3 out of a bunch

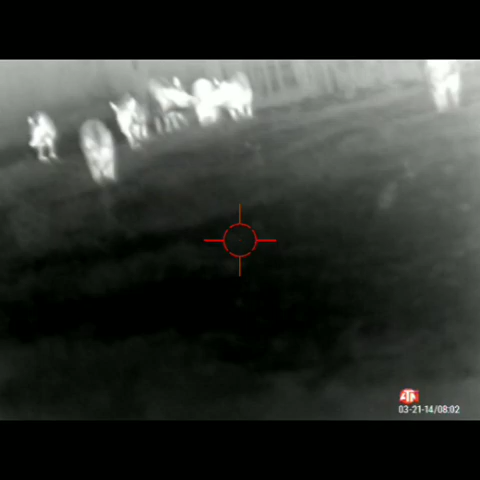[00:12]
Look at all the fucking pigs. That's a dark one right there.
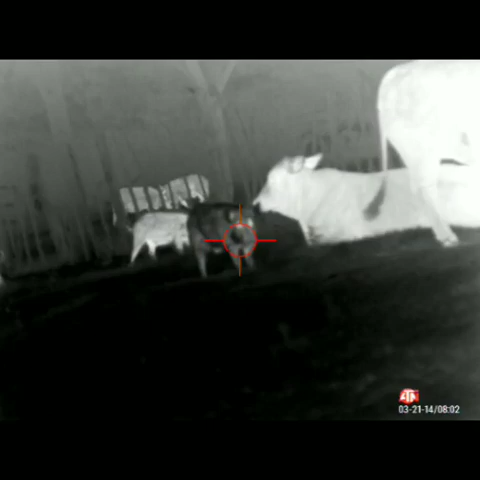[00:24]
There's a cow.
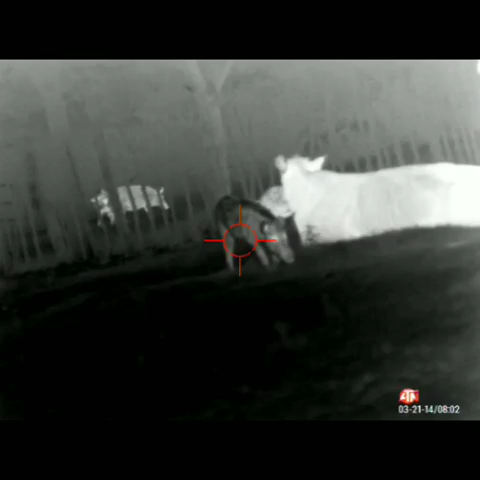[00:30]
God damn it. Holy shit. All right, so which ones do I want to take? I can't take that one, it's too close. They're gonna run. I really want this black one now.
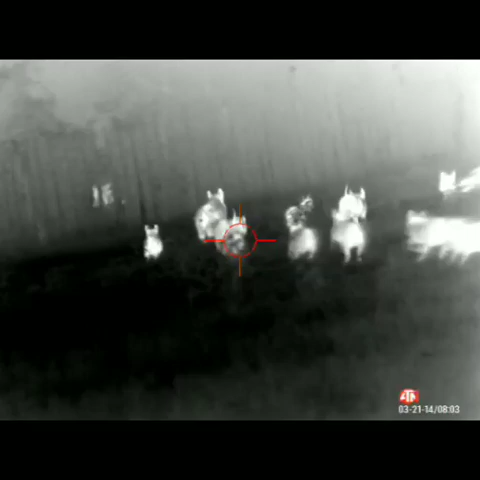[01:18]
It's the mother load. There's too many cows out here.
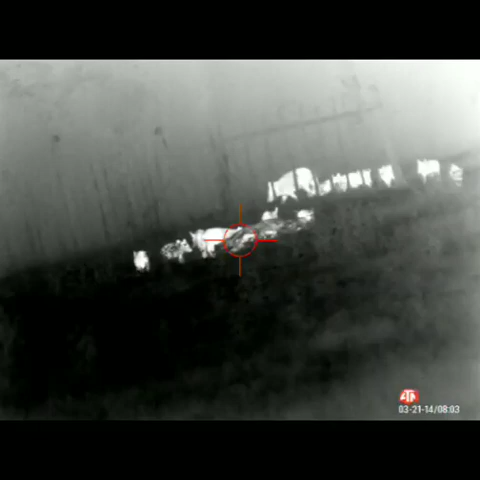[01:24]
Another one.
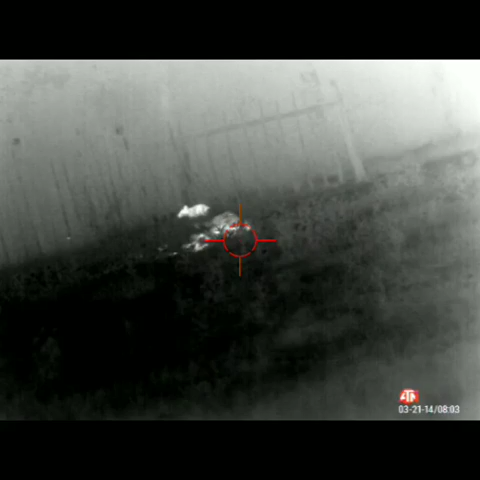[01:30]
So many goddamn fences and cows.
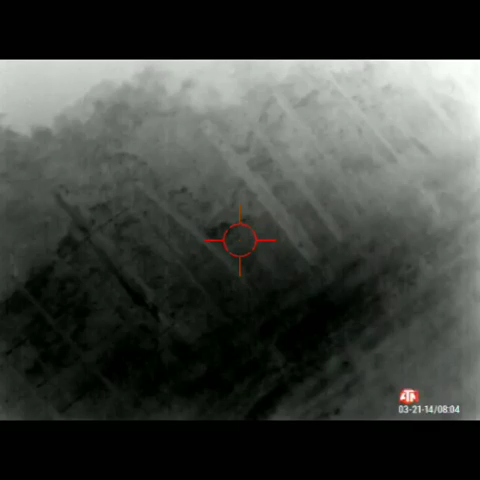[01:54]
I got cows all over the place here. I did not want to hit my buddy's cows.
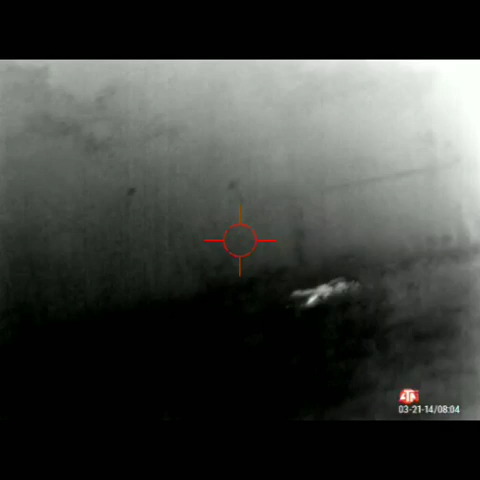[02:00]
Oh, there they are again. Oh, they are again. Here they come around the mountain hitting 70.
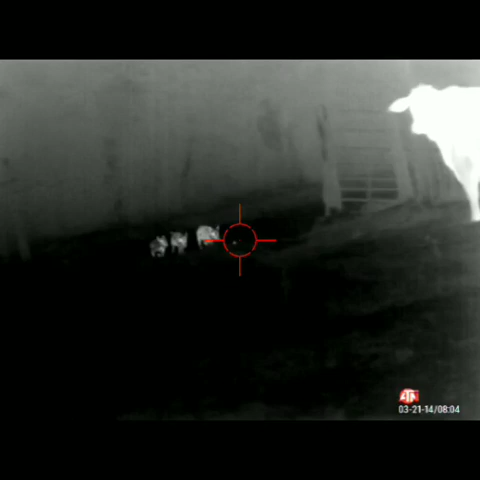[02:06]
Shit, I got.
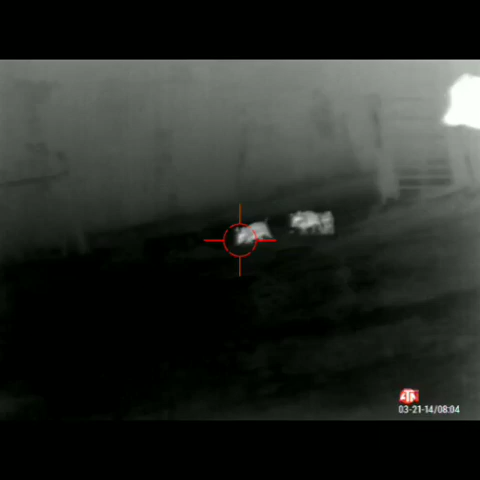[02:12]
Oh shit, they're running towards me.
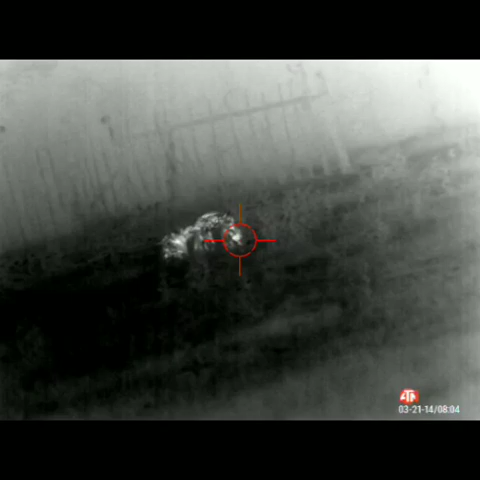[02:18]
Oh shit, I got a cow right there.
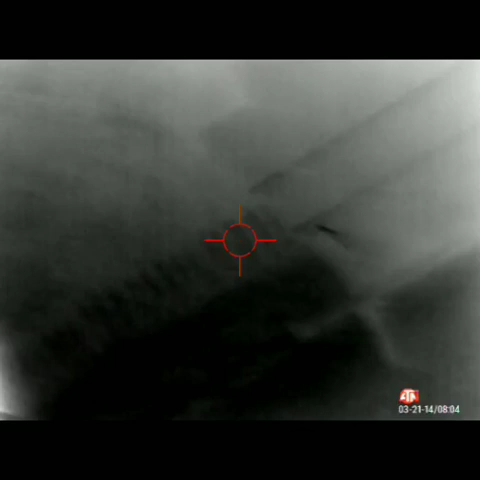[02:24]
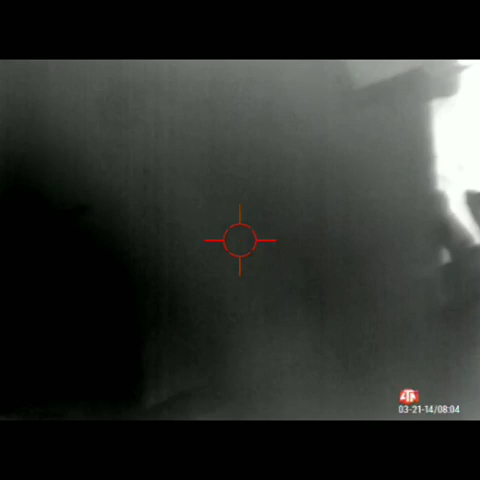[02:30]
Oh man, there's just cows everywhere. Hey buddy, move.
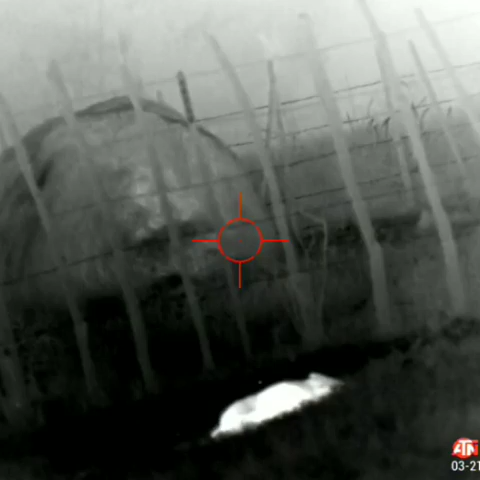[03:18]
Jesus Christ, man. Oh, you're not running away from me.
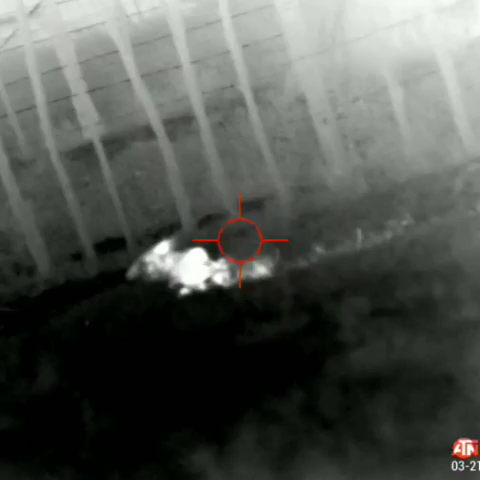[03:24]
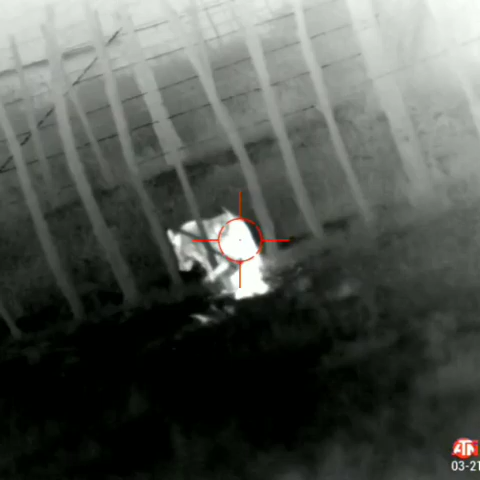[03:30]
Damn, dude, you left your... Oh, it's a fence.
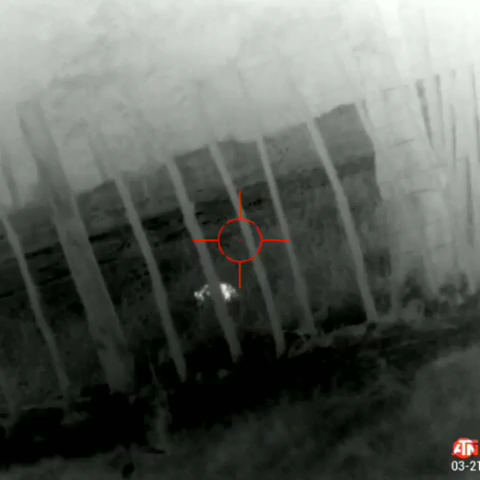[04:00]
I don't wanna shoot through the fence. Oh, that's part of the pig.
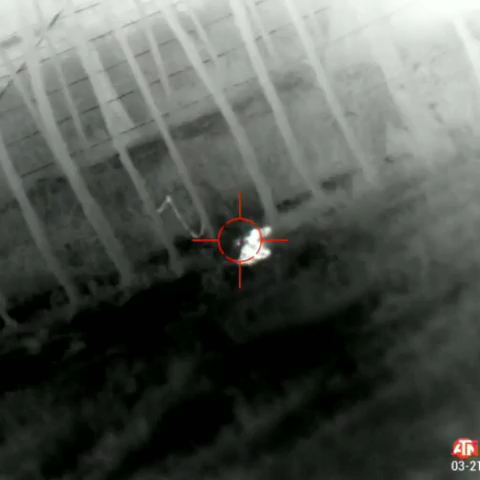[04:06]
There's his guts hanging on. Oh my god, this is gonna piss people off.